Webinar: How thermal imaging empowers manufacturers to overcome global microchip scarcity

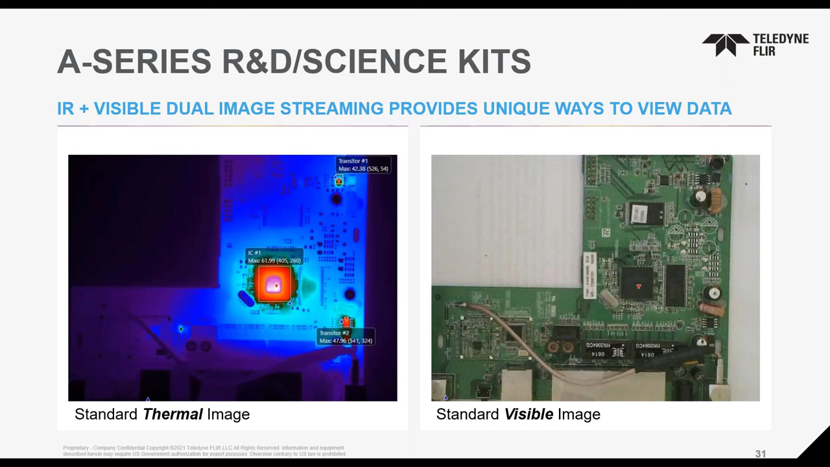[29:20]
Since you can view the infrared and visible stream separately at the same time in software, we allow you to blend those images in unique ways that provide a better understanding of the thermal characteristics of the electronic system being tested. By combining visible imagery with infrared readings in real time, you're able to reveal a multifaceted image that spans a visible spectrum. The end result is a crisp fusion of visible and infrared images that add information without removing any temperature details. You can select which ranges of temperature information you want to overlay on the visible image.
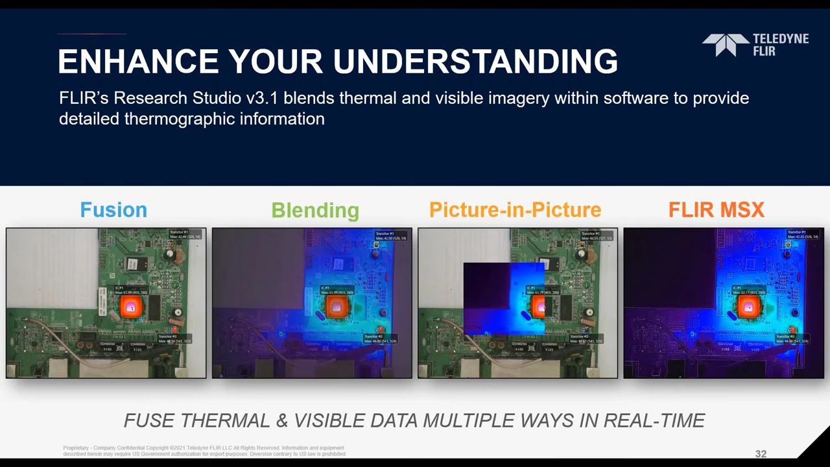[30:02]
You can drop in a thermal picture-in-picture window onto the visible image or even apply FLIR's unique MSX processing to add even more detail to the thermal image. With blending, you can even adjust how much of the thermal or visible image is being shown.